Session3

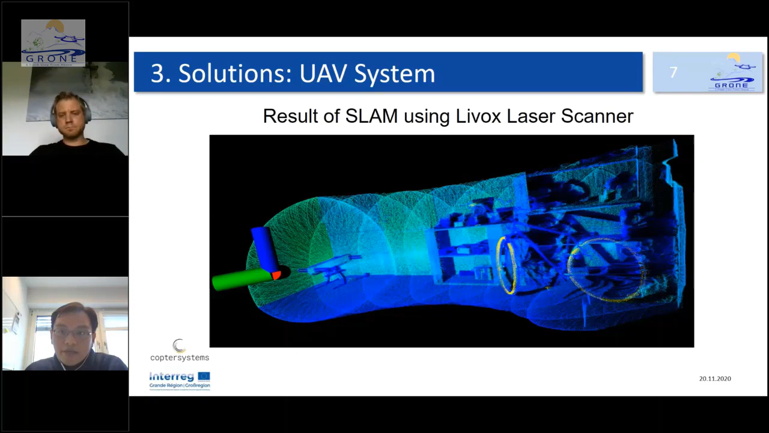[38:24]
if you see clearly on the wall you can see the texture there so with this accuracy and height then point cloud but also the texture is it can be used for inspection tasks to for example see a crack in the tunnel and the second one is for stereo camera as as you can see i do an
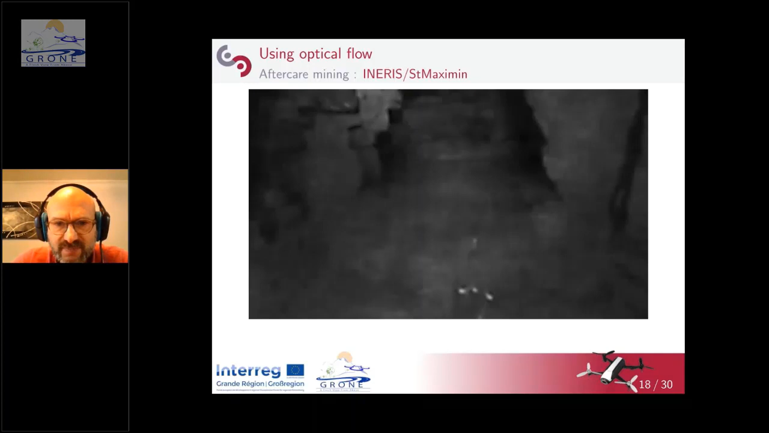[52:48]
i show another example here you see on the left that we have more texture on the rocks and the we
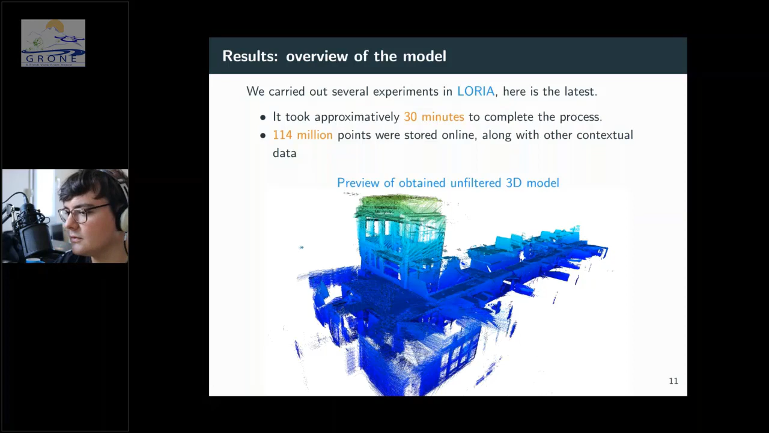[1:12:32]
recognize uh recognize uh the main corridor but the fact is it's quite weird to see it that way because we are seeing like the inner walls but from an outer point of view because we did the scanning from the inside um another uh view uh interesting view of uh our result is the top down
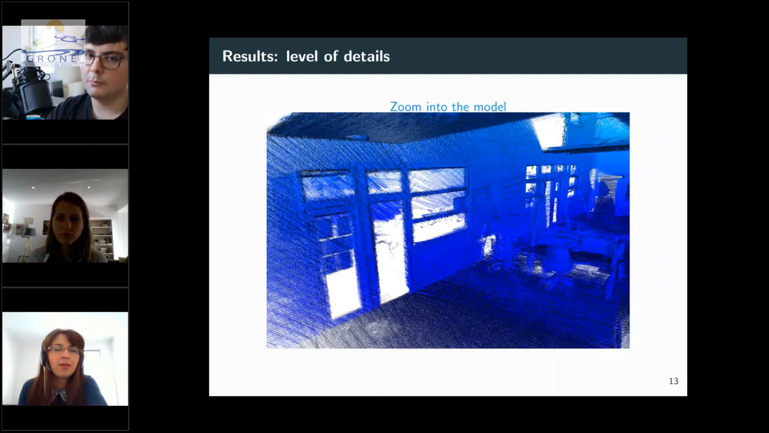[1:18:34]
so uh i can say about uh mirror directly we we don't test with mirror mirrors but uh with windows it's working quite well we have some reflection due to the light to the
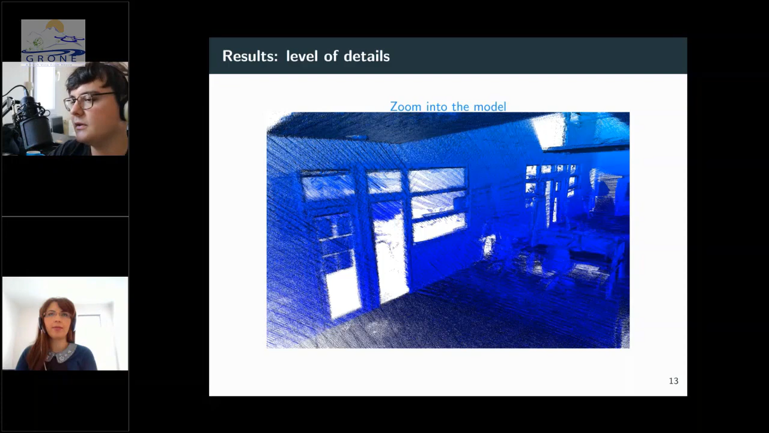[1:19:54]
to use it because uh they will have too many signals in all directions but that's kind of extreme scenario and uh if there is only one mirror in the room it will work okay okay thank you thank you